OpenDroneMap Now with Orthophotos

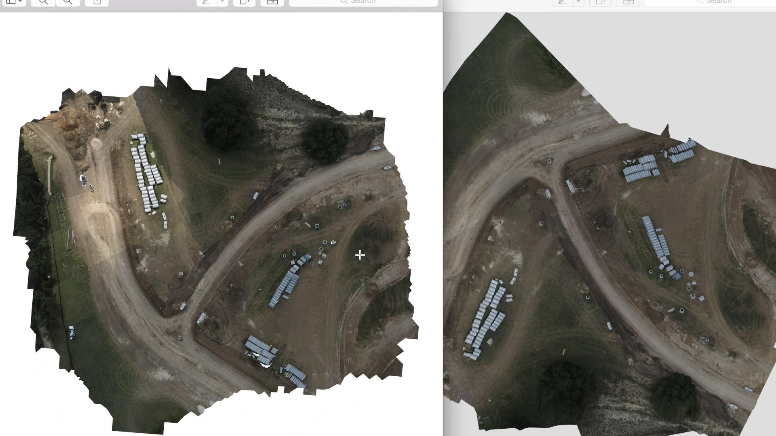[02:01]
as well as your ground control points. And after that, you have a geo-referenced ortho photo. Super excited about what's going on with Open Drone Map. Once again, take a look at this Dropbox folder. But even better, I highly recommend you guys go check out the ODM data project.